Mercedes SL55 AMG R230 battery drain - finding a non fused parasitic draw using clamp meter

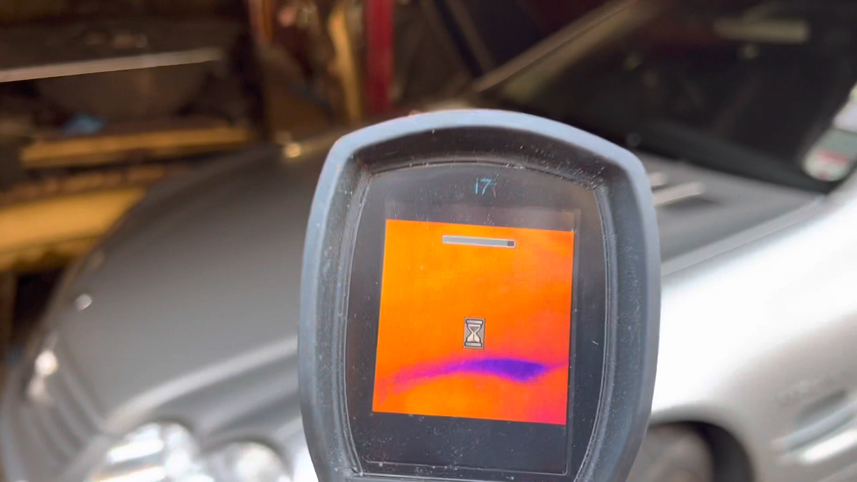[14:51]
there's nothing showing up in the fuse boxes under the bonnet there's nothing showing up
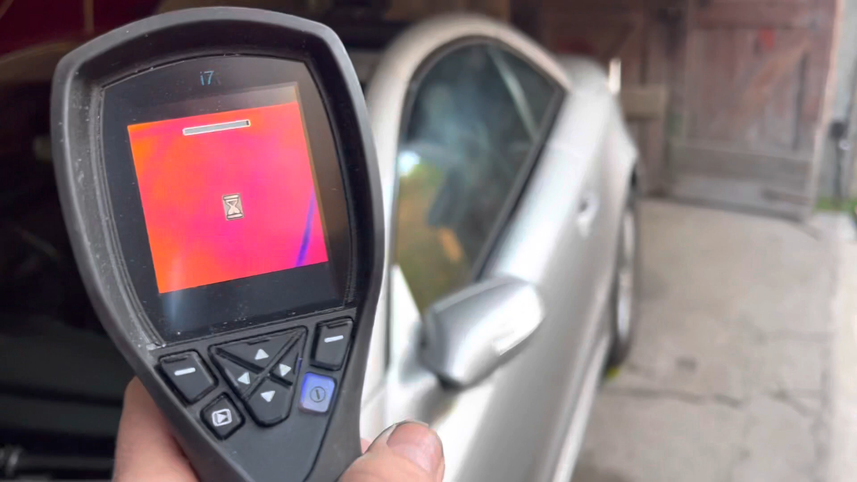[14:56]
in the rear fuse box i'm going to go inside the car now i've got the keys
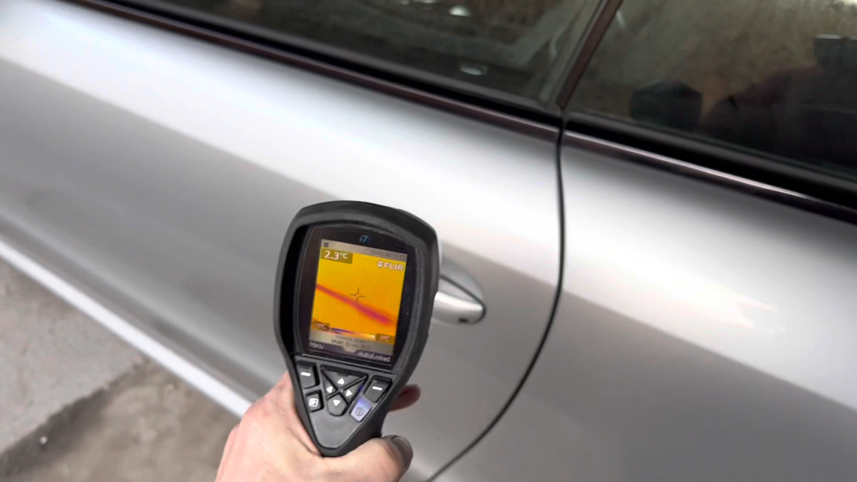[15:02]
on me so it should open and we're going to start
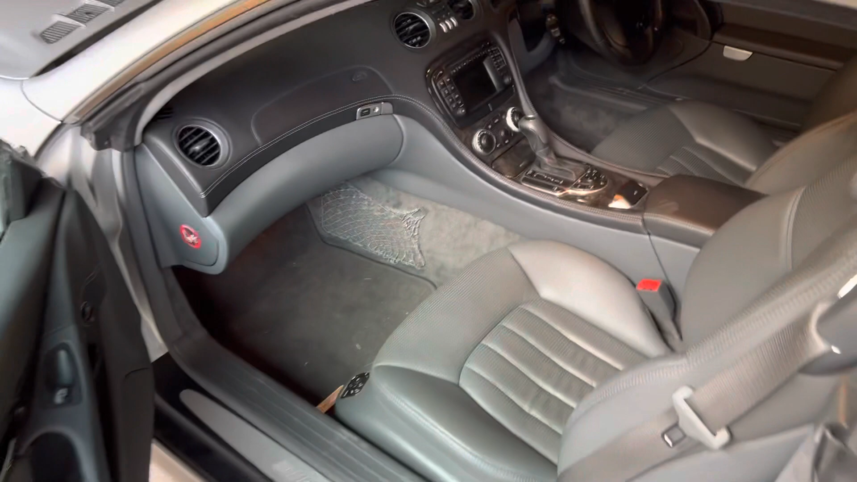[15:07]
scanning the inside of this car for heat sources if you
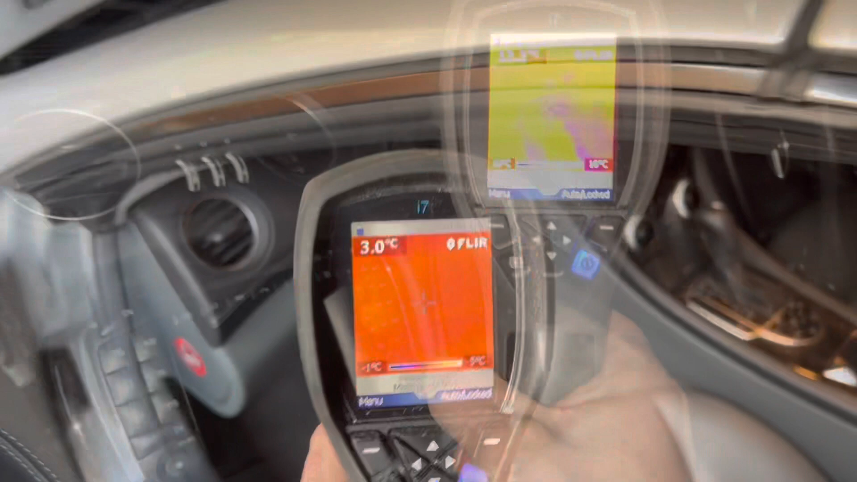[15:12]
On screen: spot 3.0°C, scale bottom -1°C
point this all the way at the dash here you don't see anything until you
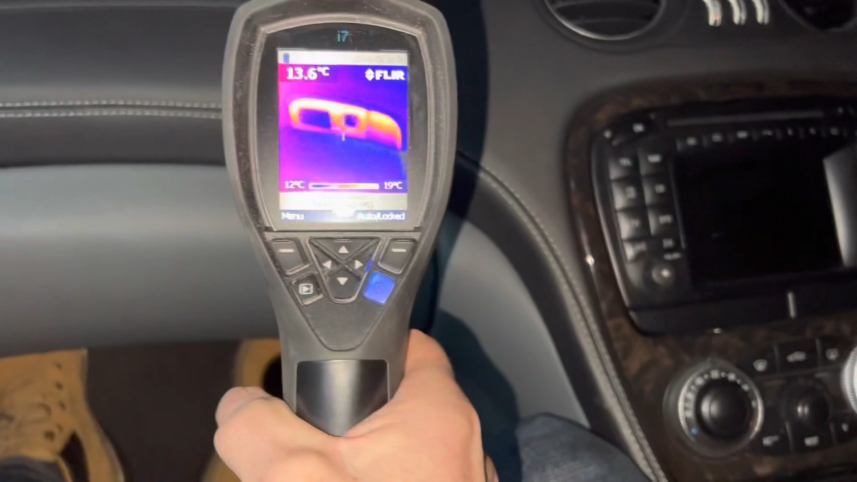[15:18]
On screen: spot 13.6°C, scale top 19°C, scale bottom 12°C
get to here now can you see that bright orange
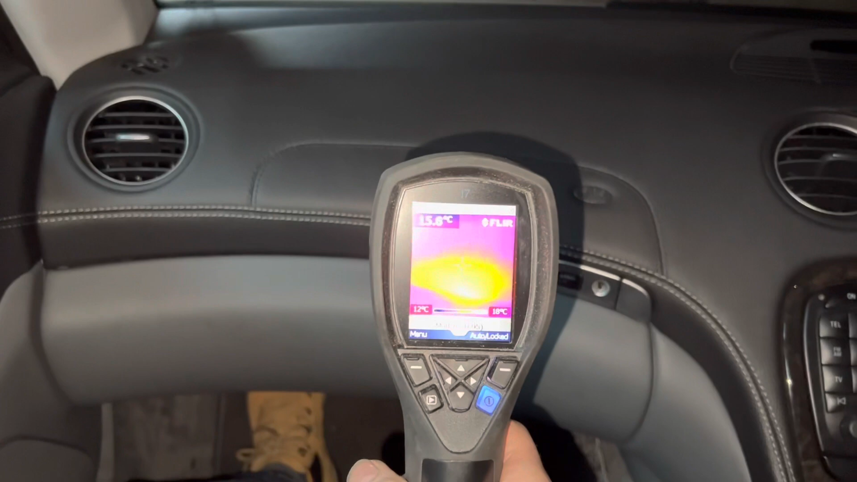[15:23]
On screen: spot 15.8°C, scale top 18°C, scale bottom 12°C
light there when we shine it on the silver here now the silver is reflective and therefore it's
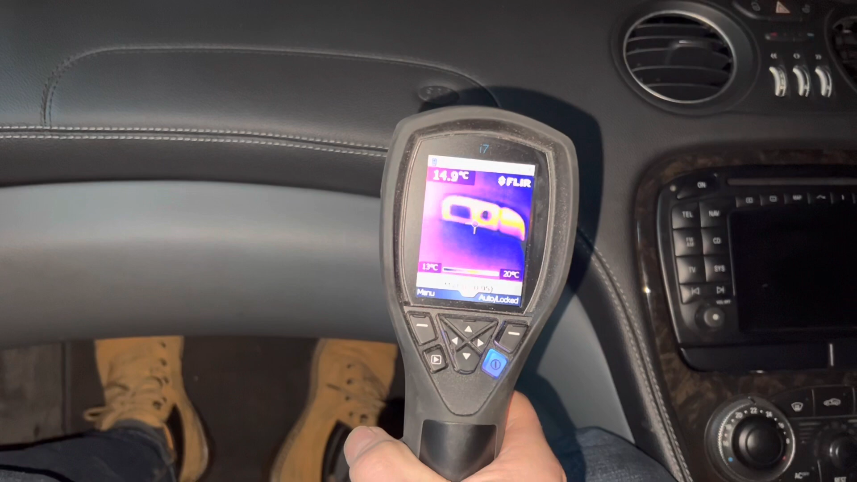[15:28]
On screen: spot 14.9°C, scale top 20°C
reflecting about the infrared but as you move over here there's no reason why
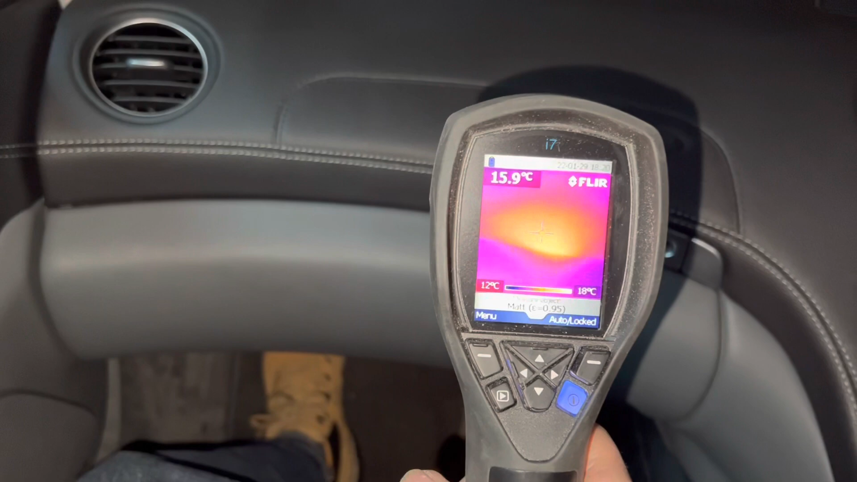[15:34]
On screen: spot 15.9°C, scale top 18°C, scale bottom 12°C
there should be any heat source in there open this up and have a look you
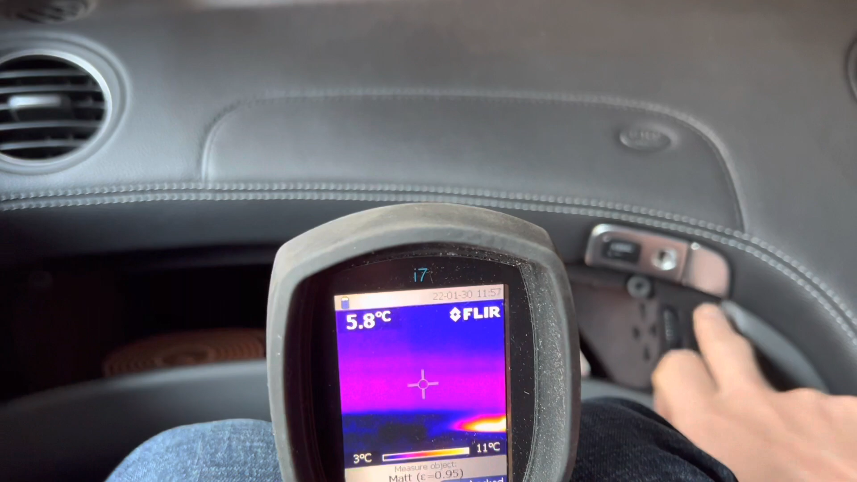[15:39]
On screen: spot 5.8°C, scale top 11°C, scale bottom 3°C
can see that that light is on and obviously that is what is
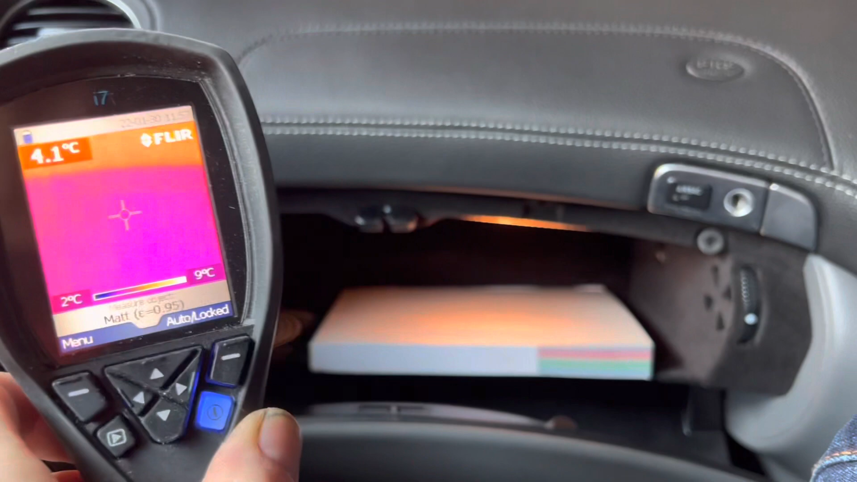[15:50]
On screen: spot 4.1°C, scale top 9°C, scale bottom 2°C
causing that heat spot on the lamp now if i put my iphone inside the glove box